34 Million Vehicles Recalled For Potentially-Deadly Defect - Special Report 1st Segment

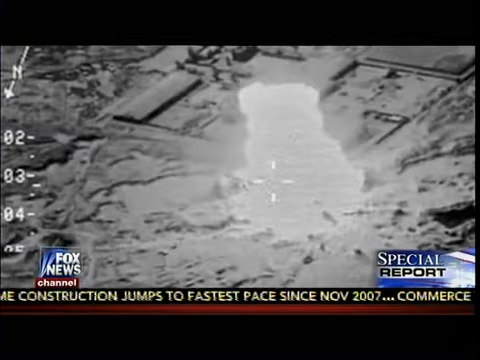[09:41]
air support, revealing a crucial limitation in America's aerial arsenal and exposing a weakness in the administration's strategy.
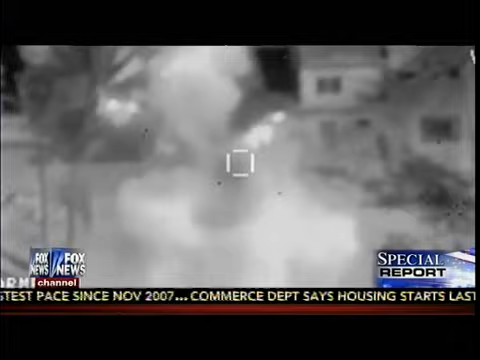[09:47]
When you think about troops on the ground popping a smoke to obscure themselves so that they can move around,